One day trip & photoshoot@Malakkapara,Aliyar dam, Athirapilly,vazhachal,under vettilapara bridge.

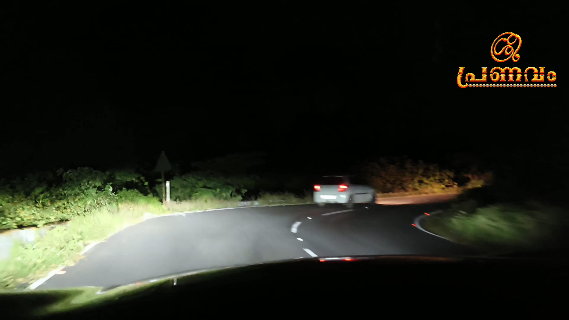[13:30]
രാത്രി ആയതുകൊണ്ടാണ് അത്രയ്ക്ക് അങ്ങനെ കാണാൻ പറ്റാത്തത്. അപ്പോൾ എല്ലാവർക്കും ഞങ്ങളുടെ ഈ വീഡിയോ ഇഷ്ടമായെന്ന് കരുതുന്നു.